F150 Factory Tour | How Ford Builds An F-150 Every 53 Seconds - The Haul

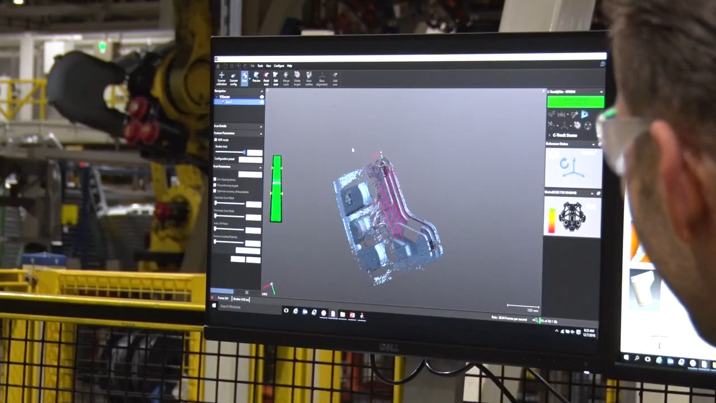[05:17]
Like this vehicle, for instance, happened to be one of the Raptors where we were getting a small little gap between the tail lamp and the box outer,
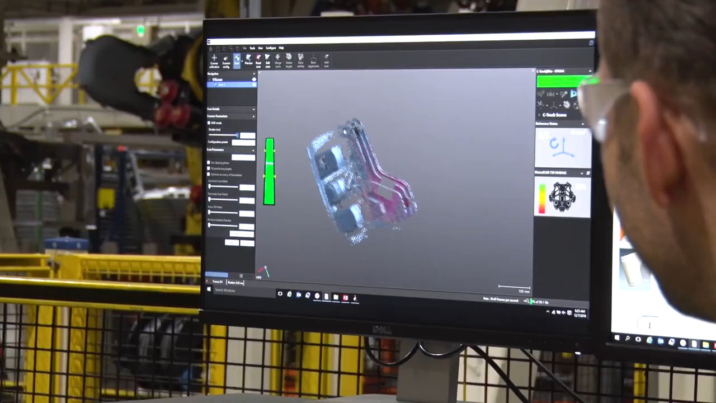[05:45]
So we can scan it as a whole, then we can pull that tail lamp off of there, then we can actually scan the inside of the tail lamp.
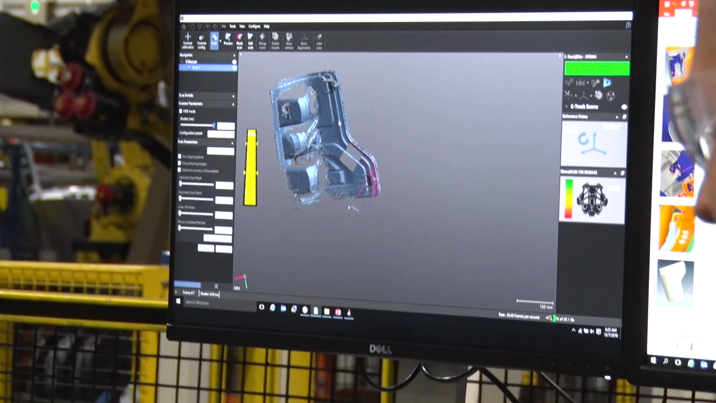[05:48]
And because of those targets,
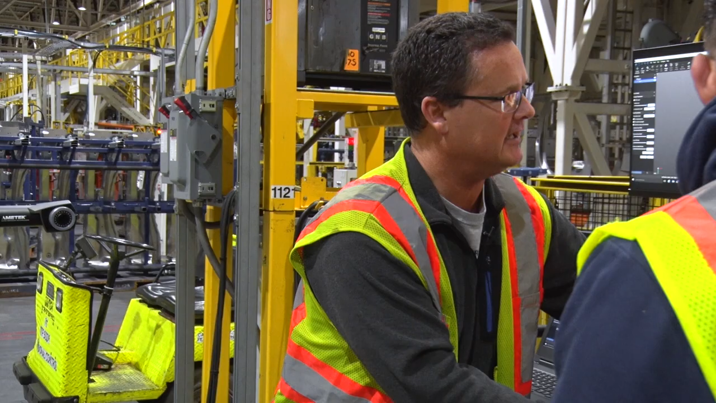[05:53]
it actually relates it back to that original, still built up alignment. And then we're able to root cause and see exactly why we're getting that little bit of gap.
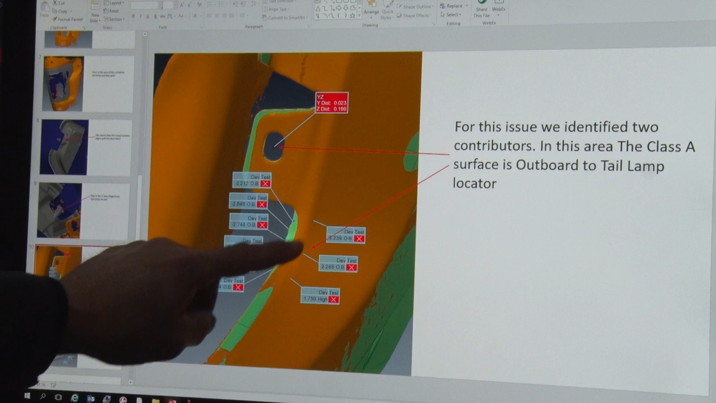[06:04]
So in this case, what was the cause of something like that? And this was actually a little bit of a two-part issue.